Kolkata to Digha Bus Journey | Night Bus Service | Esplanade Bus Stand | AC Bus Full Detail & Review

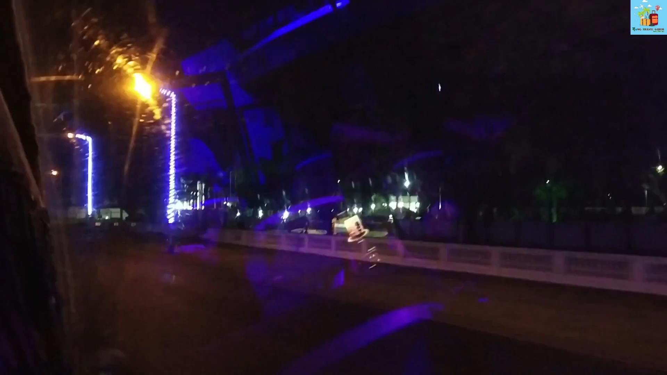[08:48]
অবশেষে আমাদের বাস রওনা দিল দীঘার উদ্দেশ্যে। বাসের জানলার কাছ থেকে গভীর রাতের তিলোত্তমা কলকাতার নৈশ রূপটা দেখতে দেখতে আমরা এগিয়ে চলেছি।